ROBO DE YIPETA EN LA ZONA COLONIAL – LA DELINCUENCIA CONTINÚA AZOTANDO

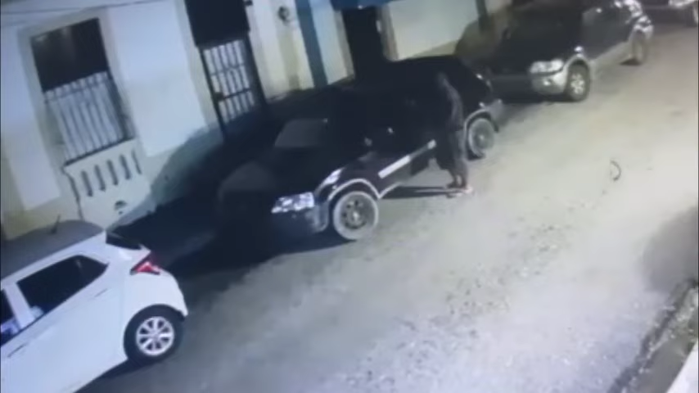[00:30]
Miren esta imagen, esto fue un robo que se realizó en la zona colonial, en la calle Gabriel García número 18. Este vehículo pertenece al joven Julio Vicioso,